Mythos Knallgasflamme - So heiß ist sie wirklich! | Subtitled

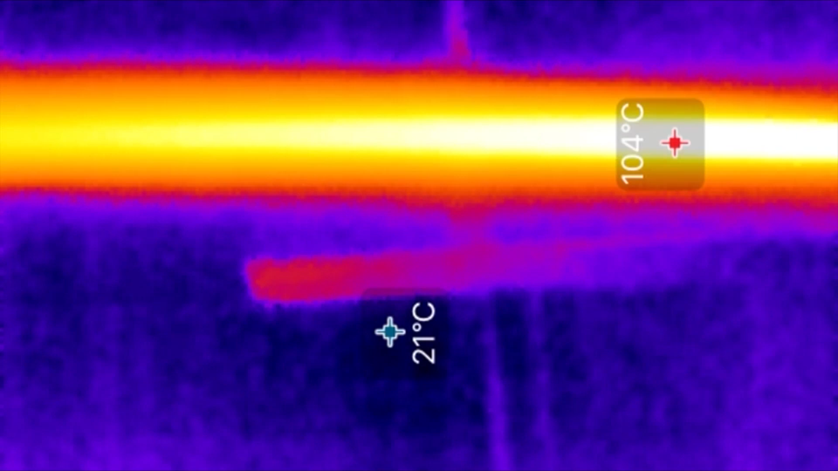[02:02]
On screen: min 21°C
Direkt an der Düse messe ich bei der Flamme 100 Grad. Je weiter vorne, umso kälter.
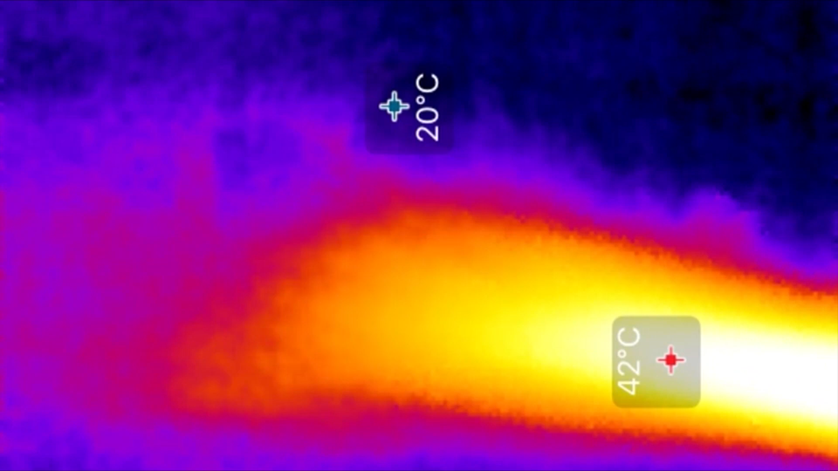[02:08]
Die Flammendüse selbst hat mit 130 Grad die höchste Temperatur.
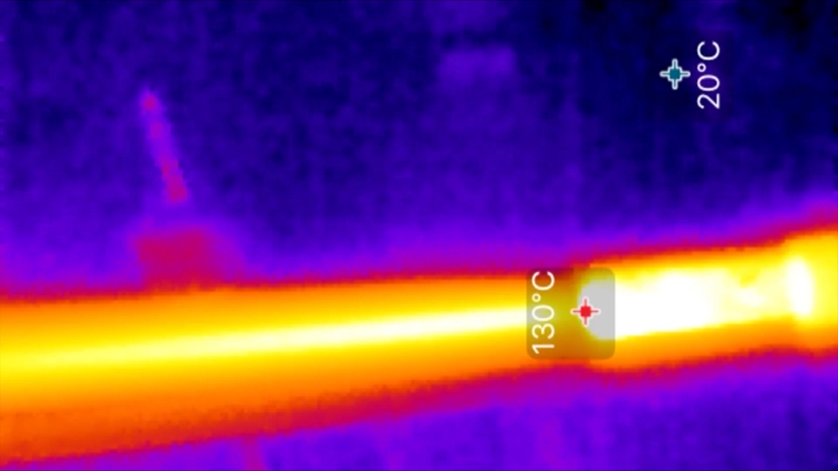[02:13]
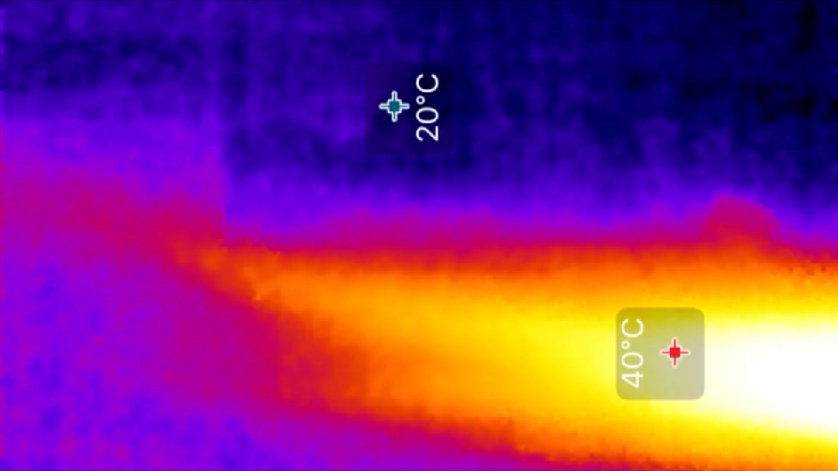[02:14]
On screen: max 40°C
Da die Flamme an ihrem heißesten Punkt nur 100 Grad erreicht, nehme ich an,
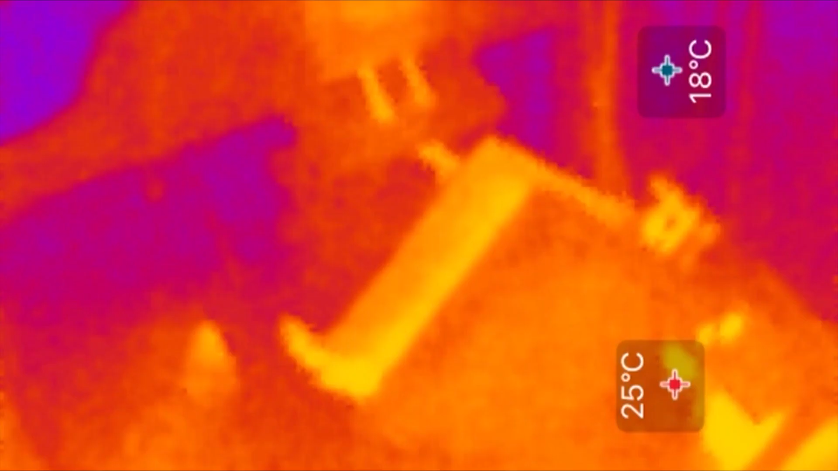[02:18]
dass die Wärmebildkamera einfach die Temperatur des produzierten Wasserdampfes misst.